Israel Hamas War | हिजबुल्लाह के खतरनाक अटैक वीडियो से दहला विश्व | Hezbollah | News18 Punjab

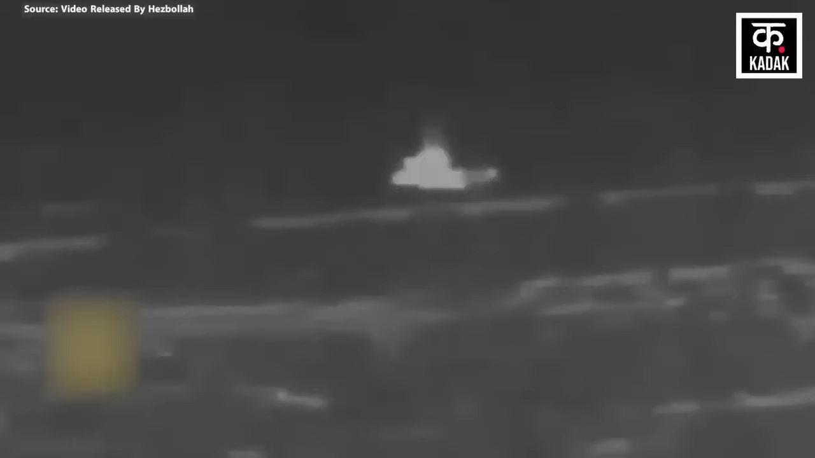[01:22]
में बंकर में जाने लगा वैसे ही हिजबुला ने उनके उपर एंटी गाइड़ेड मिसाइल से हमला कर दिया हिजबुला का कहना है कि उसका हमला टार्गेट पर एकदम सटीक लगा है